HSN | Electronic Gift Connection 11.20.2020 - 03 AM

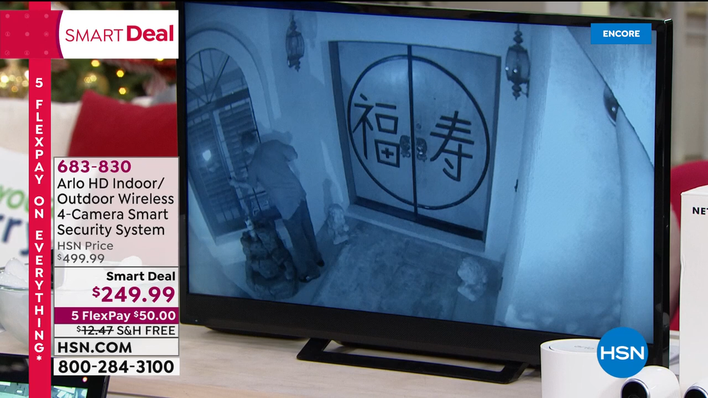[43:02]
50% off the price the HSM price is $500 we are half that free shipping and five flex pay while supplies last we're gonna we're gonna dive in and talk about it I was doing some math
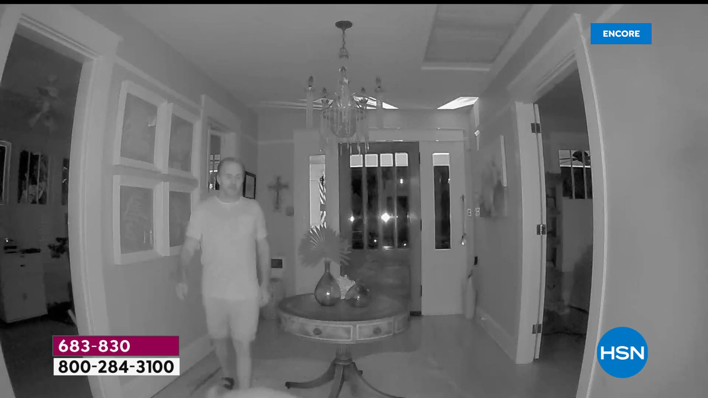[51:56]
into night vision so night vision Arlo originally was designed for the
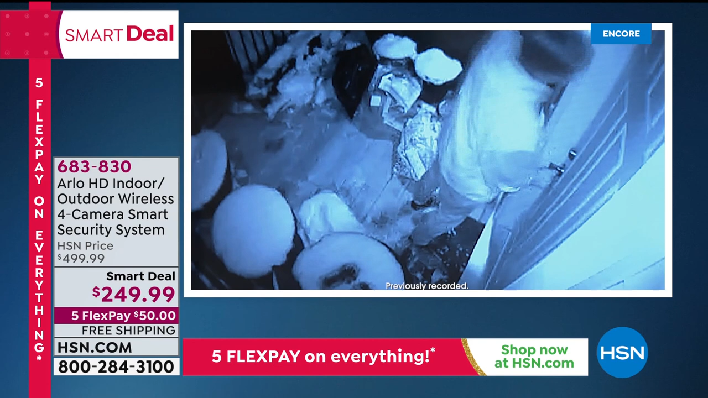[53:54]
you know and it always helps make a case so anytime you can protect yourself with something as good as this or just like right now looking at the culprit as the cat you know